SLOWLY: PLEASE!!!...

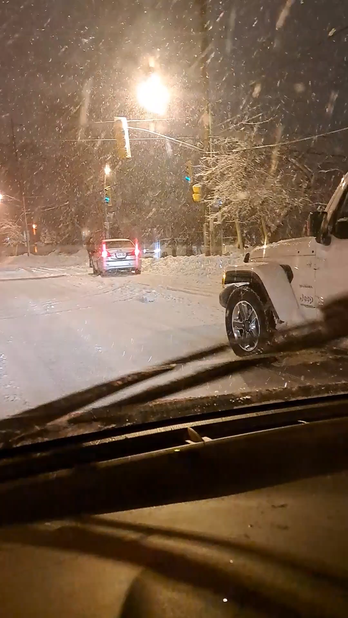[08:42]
na stuck si kumpare o mamasasakyan na stuck hindi maka ano hindi ba yan buti pa to madal na yung sasakyan niya hammer ba yan rungler
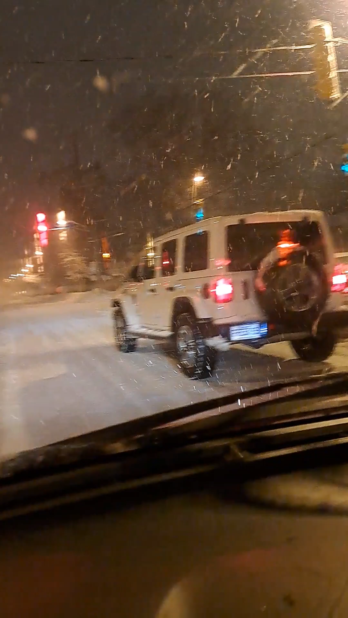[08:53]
hindi ako tatabi dyan mamaya sumayaw yan kung sumayaw ako hindi nagsayawang malami ha sasayawang namin ng chacha o kaya salsa o kaya boogie ayun o na-stuck kailangan mauna ka mauna ka wag kumakointiin o ayun o nakawala na sa ano o
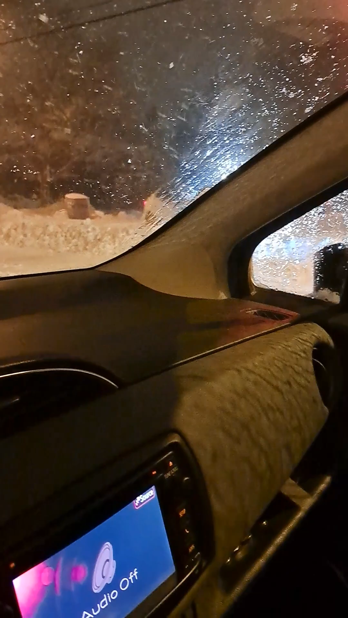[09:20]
ayun kung saan na humarap
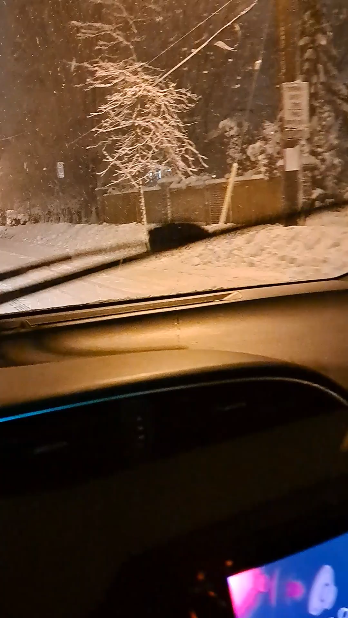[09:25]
ay nako dito na lang ako sa gilid at may mapaspas sa akin o yung ganda ng puno o kita nyo yan ang ganda ng puno ayan mapaspas siya o mapaspas o ano may nakaharam sa daan ayan may nakaharam nakaharangan
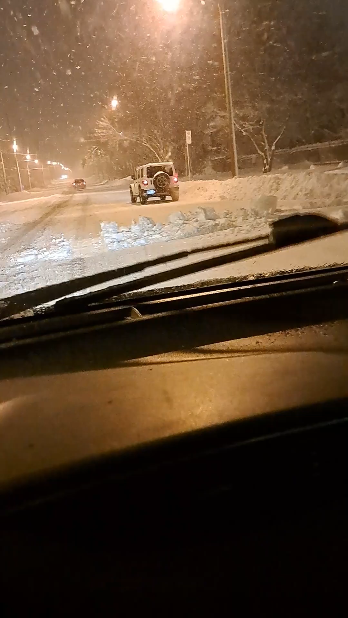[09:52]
yung nakahaflaw yung nakaharangan yung gilid ang ganda ng mga puno punong puno ng yelo ng snow ano ba yan